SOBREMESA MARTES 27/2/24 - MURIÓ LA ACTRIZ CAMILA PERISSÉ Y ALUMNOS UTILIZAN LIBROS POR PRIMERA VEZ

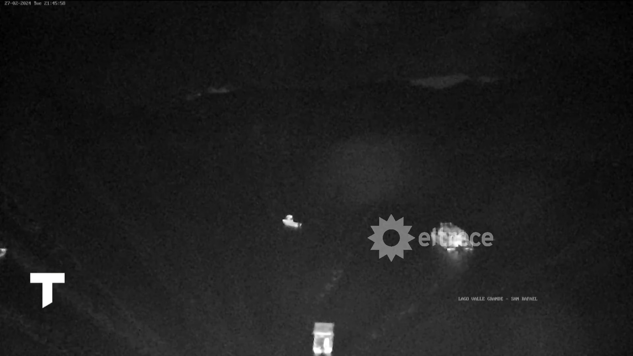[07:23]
fondo actividad eléctrica hay varias tormentas en la argentina las más fuertes están sobre salta y jujuy pero estas que vemos sobre una de nuestras cámaras en vivo nos está mostrando la actividad
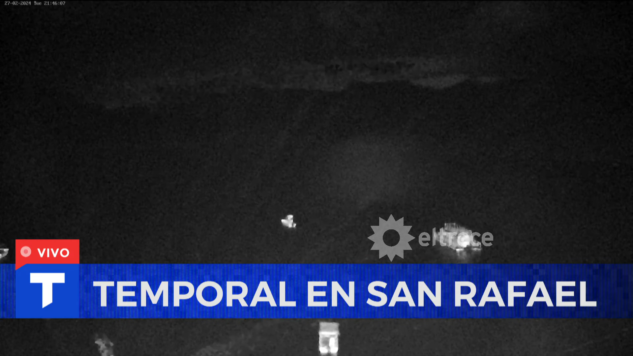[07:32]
eléctrica en el centro sur de la provincia de mendoza acá en buenos aires por ahora muy tranquilo mucho rayo como vamos a ver el progóstico como viene acá bueno